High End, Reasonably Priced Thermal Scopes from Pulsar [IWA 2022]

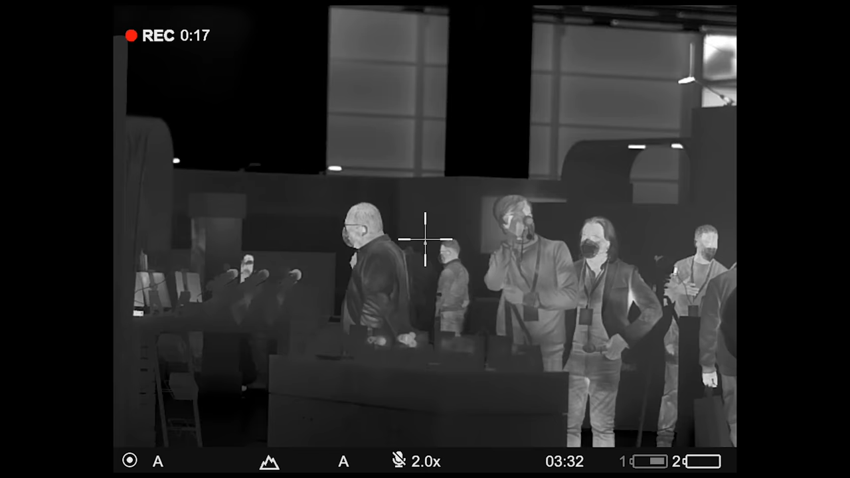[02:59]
uh it's the clarity the um uh the sensitivity so if you look through the thermals
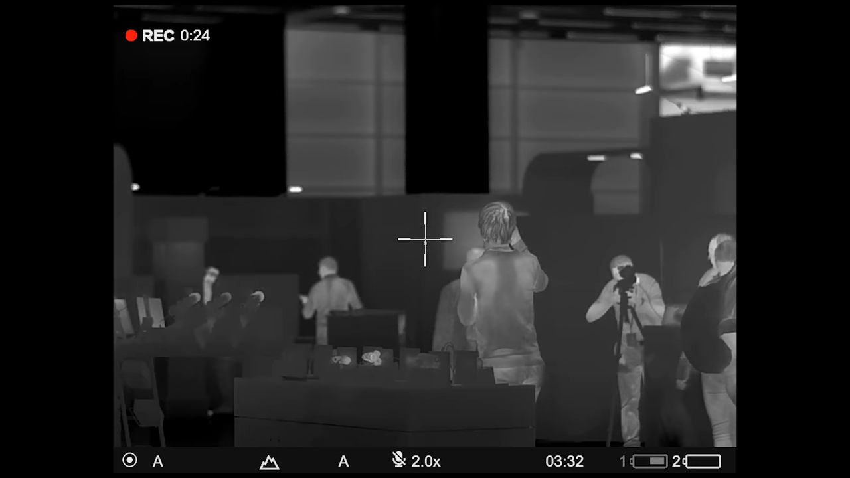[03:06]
any thermals here in the show in the show it's going to be pretty clean very
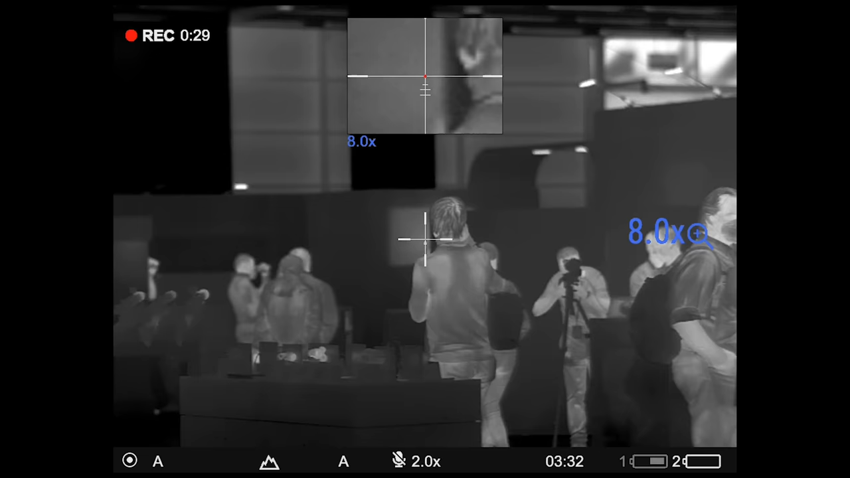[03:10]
nice very sharp where magic happens is when you're outdoors during the rain during the fog where basically there's very little uh thermal um
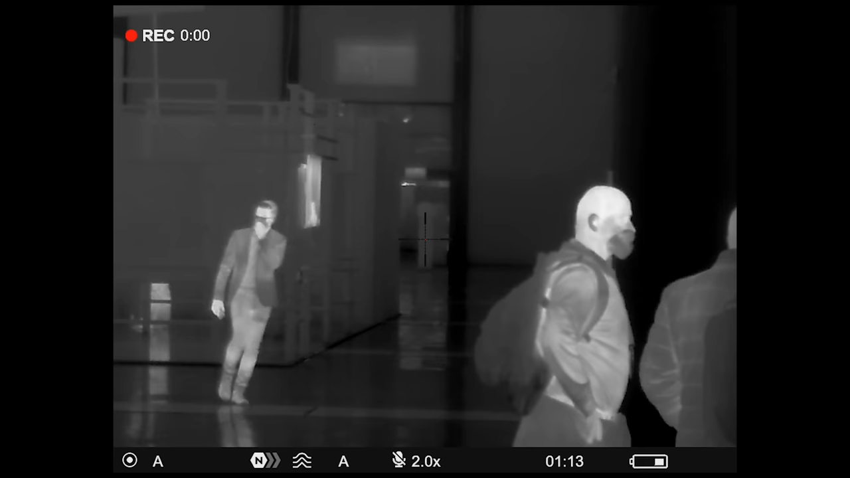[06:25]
kind of base work based on it off of that kind of giving you additional information you all the controls are here now they're simplified so
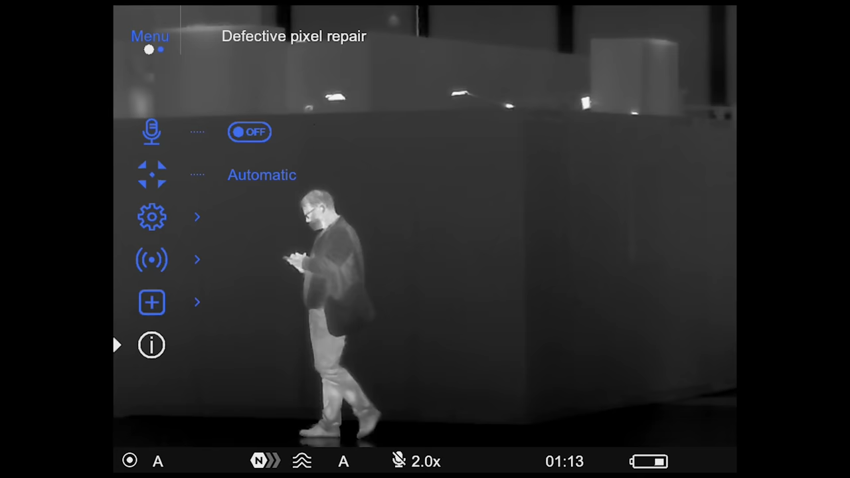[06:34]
the encoders here you choose your menu your recording and your magnification
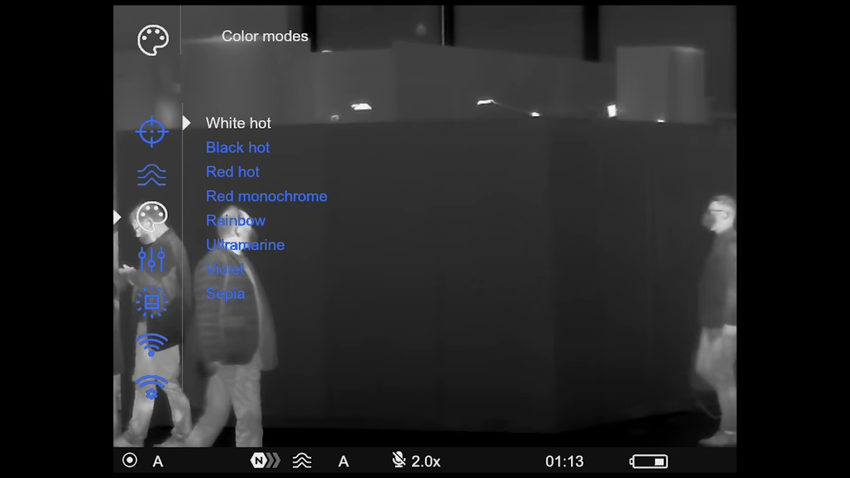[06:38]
again something that i absolutely love about all of our products replaceable batteries